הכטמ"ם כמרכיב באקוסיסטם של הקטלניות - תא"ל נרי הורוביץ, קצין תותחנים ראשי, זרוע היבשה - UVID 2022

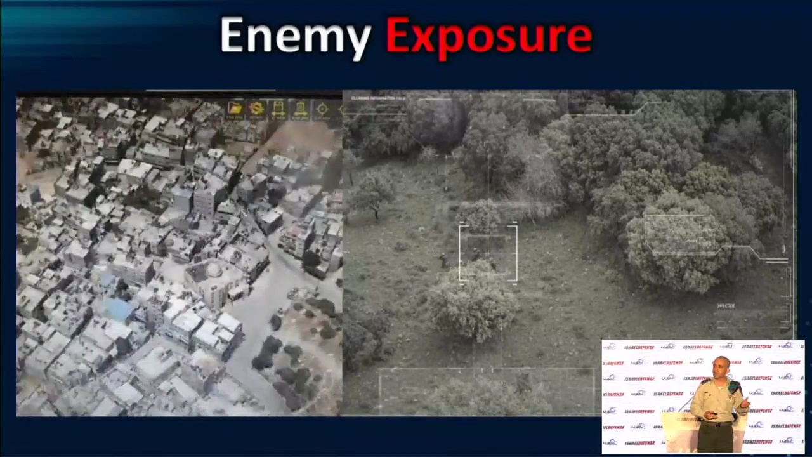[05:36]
לחשוף אותו בשטח הבנוי, בשטח הפתוח,
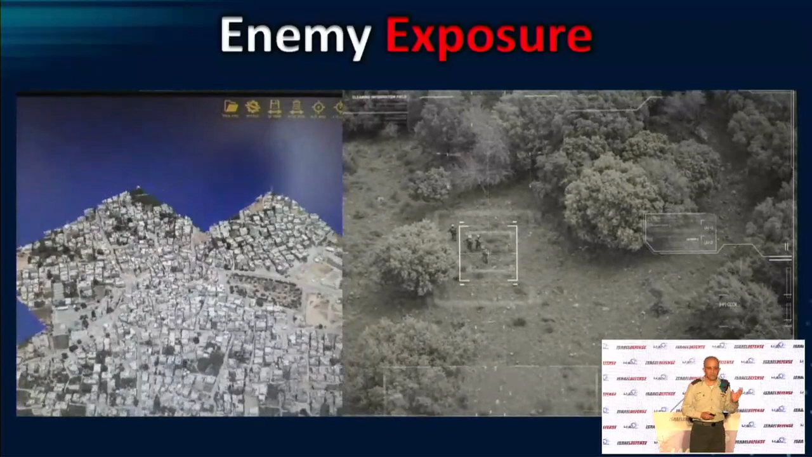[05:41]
במקומות מורכבים ולעשות את זה גם עם טכנולוגיה מתקדמת דוגמת צילום מטלת ממד שאתם רואים
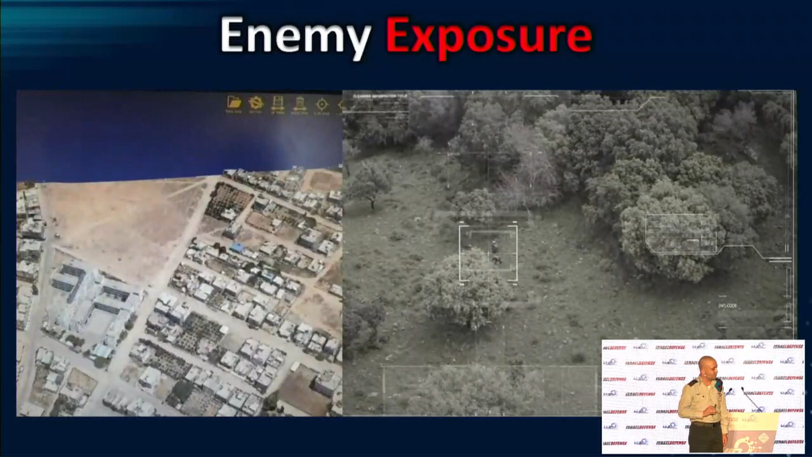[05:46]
במסך השמאלי זה צילום אמת של קטמם מסוג דואר שמיים
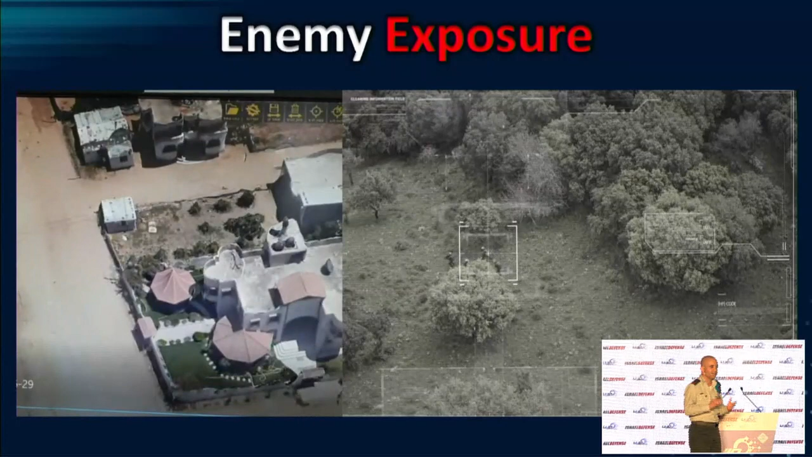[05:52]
שמופעל על ידי חל התותכנים אז כמו שאתם רואים אנחנו יכולים לחשוף את האויב בצורה הרבה יותר טובה הדוגמה השנייה היא כיצד אנחנו מצליחים לסגור מעגלי אש בצורה טובה יותר ומהירה יותר
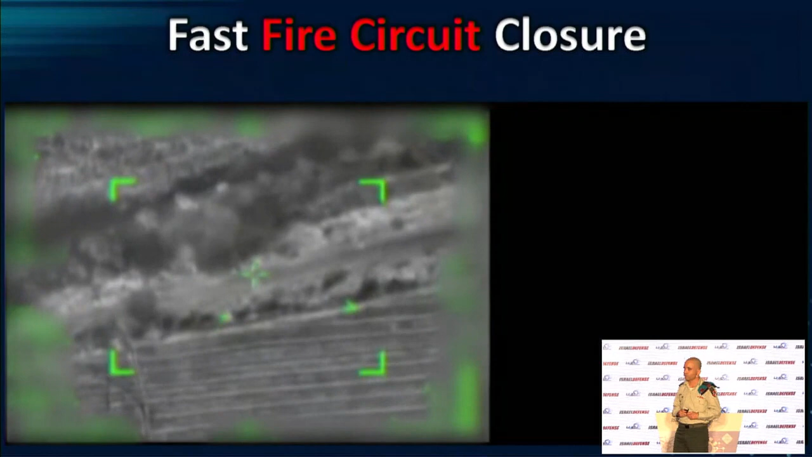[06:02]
בסרטון הימני שיעלה מיד תוכלו לראות צילום של תצפית קרקעית ברצועת עזה זה אירוע מלפני שלוש שנים שמזהה פעיל שעומד לשגר הקטע לעבר שטח מדינת ישראל חיבור בזמנים קצרים עם קטמם בתמונה השמאלית מביא לתקיפה של אותו פעיל לפני שהשיגור יוצא לפועל ובדרך הזאת גם למנוע
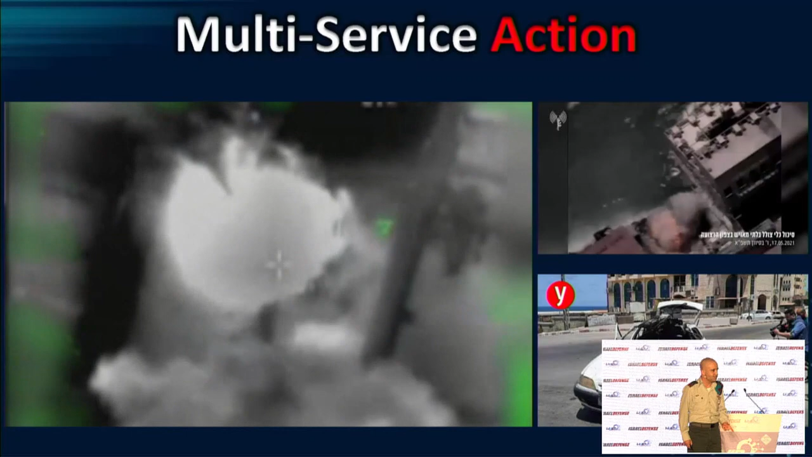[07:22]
שטח רצועת עזה לפני שהפעילים האלה מצליחים להסתתר חזרה זו התקיפה של הרכב אז מעבר לפעולה מהירה ולסגירת המעגלים אנחנו יכולים לראות באירוע הזה פעולה רב זרועית זרוע הים,